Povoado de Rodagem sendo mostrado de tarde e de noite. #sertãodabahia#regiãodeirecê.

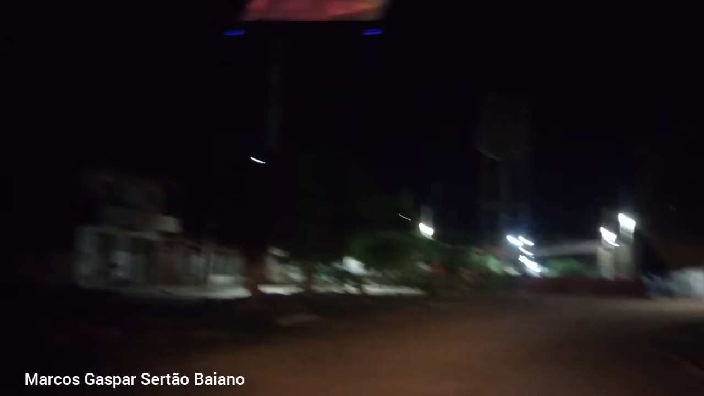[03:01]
Aqui agora já estou no período da noite, vou mostrar pra todos vocês aí, olha. A iluminação não é tão boa,
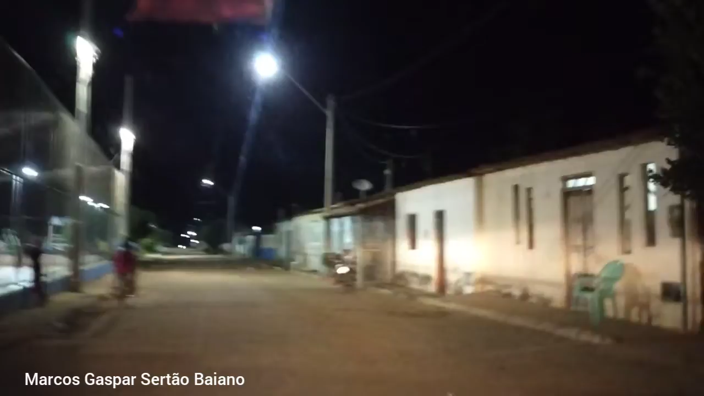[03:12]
aqui os postos ficam muito longe de um pro outro, mas vai acompanhando aí. É a localidade de rodagem, povoado de rodagem.
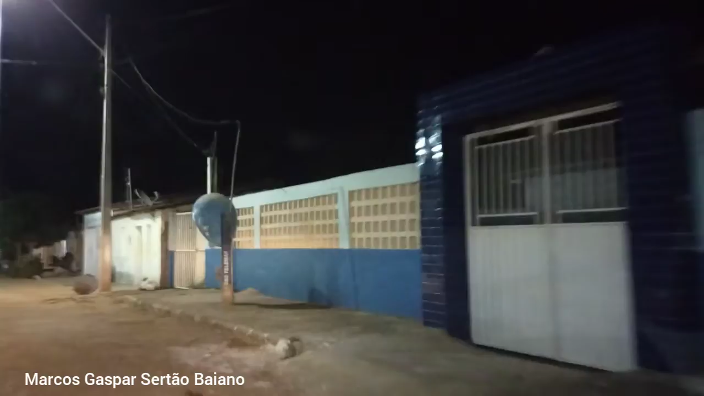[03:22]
Aí você está vendo aqui, é uma escola à direita, essa escola também dá o nome de minha avó, Antônia Gaspar.
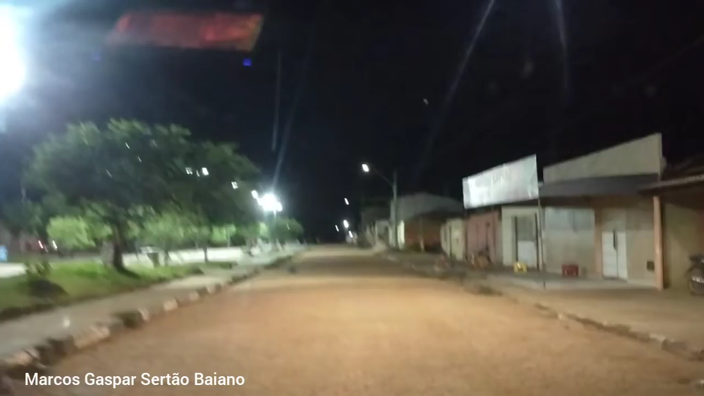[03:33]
E aí é a praça, praça principal aí. Tem essas árvores aí. Então você que está conosco aí, ainda não é inscrito, se inscreva, gente.
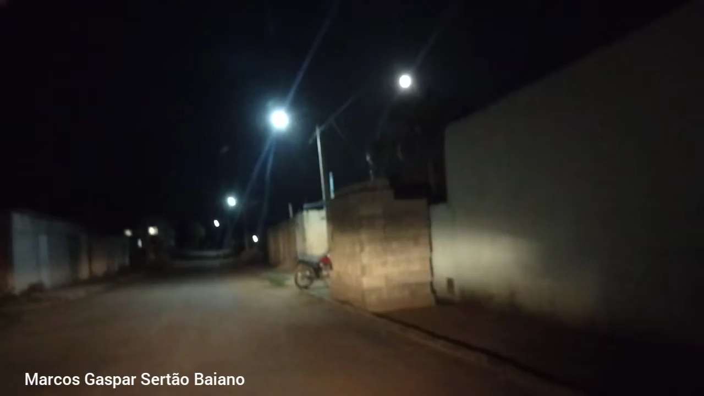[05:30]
Vários povoados aí tem muitos plantios de cenoura. Todos sabem que a cenoura nesse período está com preço lá em cima. E aí, pessoal aqui, muita gente aí, aqui,
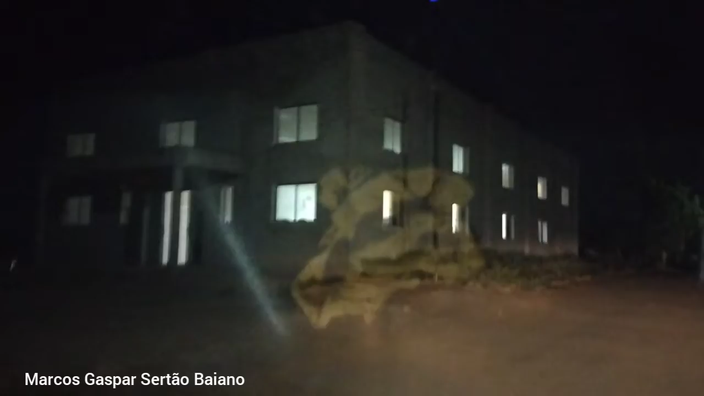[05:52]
você está vendo à esquerda aí uma grande igreja, a Igreja Assembleia de Deus.
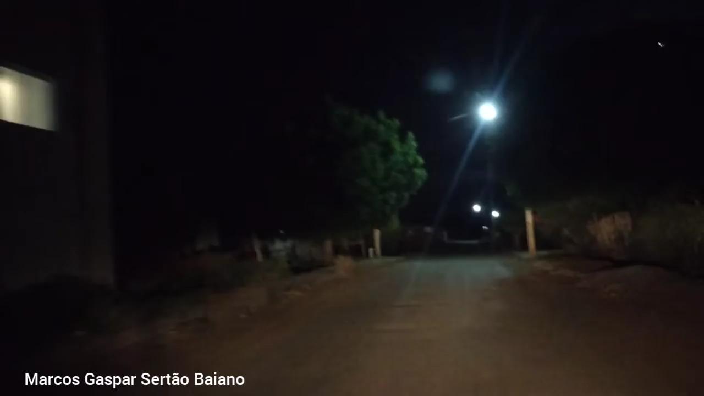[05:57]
Aqui também o pessoal cria suas criações, cria ovelha, cria sua vaquinha, cria porco, cria galinha. Então, vamos acompanhando aí. Aí à frente tem a rua do campo, mas não vou mostrar, porque está muito escuro. Vou terminar esse vídeo aqui à frente, antes de entrar nessa rua. Aqui continua a rua, rapaz.